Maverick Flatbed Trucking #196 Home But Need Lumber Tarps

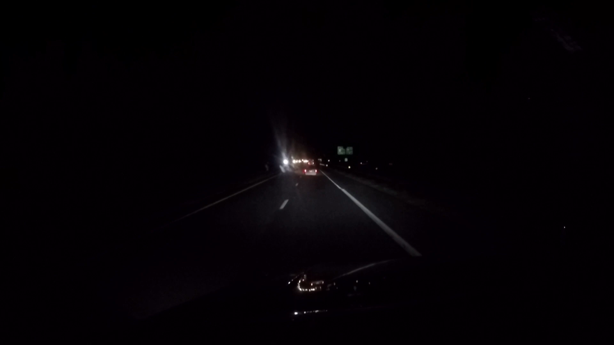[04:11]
mile and a half from the exit to the North Little Rock Maverick Yard finally wrap this week up as you can see it's gotten dark it's about it's about 9pm on a Friday night
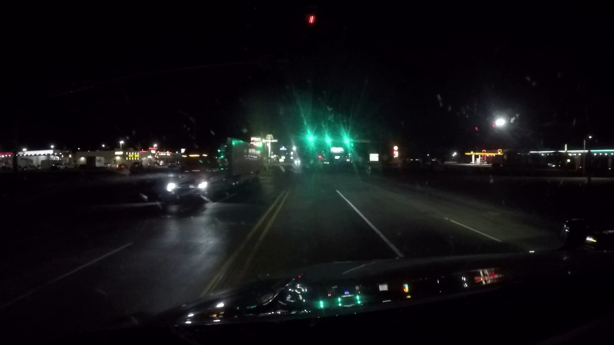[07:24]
but so anyway what I will do tomorrow is I'll try to call out here because I'm fixing to park you know I'm turning into on the Valentine Road right now about half a mile from the Maverick Yard I'm going to I'm going to park here and I'll call out here tomorrow and see if I can get somebody to get me a couple of tarps and just put them in my tarp box for me